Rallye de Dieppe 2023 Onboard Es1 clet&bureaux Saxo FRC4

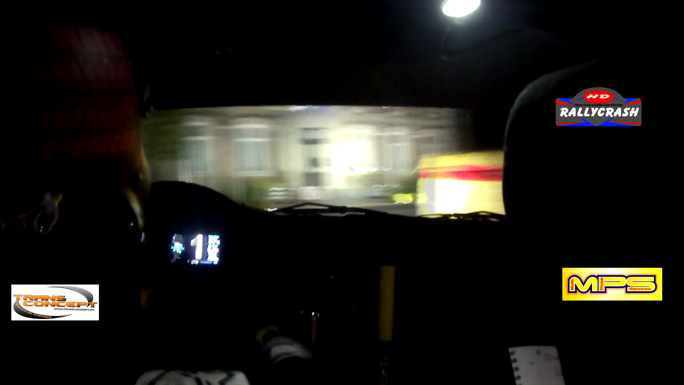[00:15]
ça glisse, pour gauche 100 plus derrière ballot,
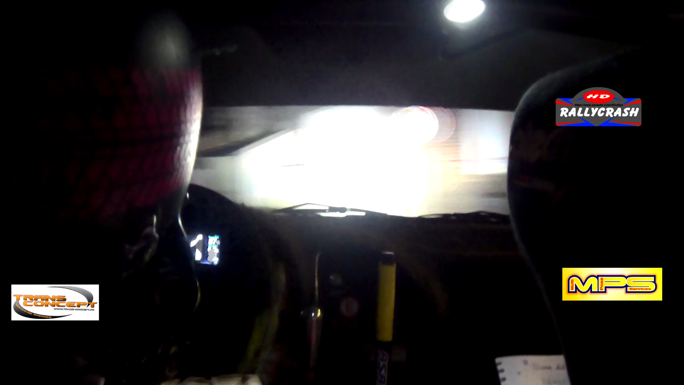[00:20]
200 mètres, droite à fond trajectoire, suivi d'un droite tigouchi, droite tigouchi facile, 200 mètres, frein à vue pour un gauche 102 plus, ouvre, frein à vue, gauche 102 plus, regarde, il est allé tout droit, tranquille, tranquille, tranquille, voilà, 100 mètres, droite 123 plus, plus à fond, 200 mètres, gauchis, suivi au deuxième poteau, pour un droite 81 plus,
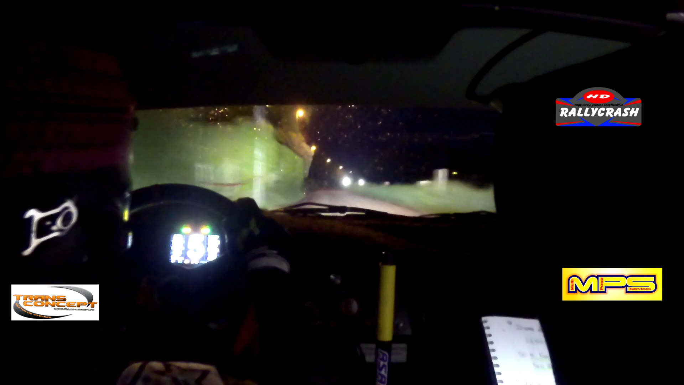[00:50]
deuxième poteau, voilà, droite 81 plus, 100 mètres, droite à fond,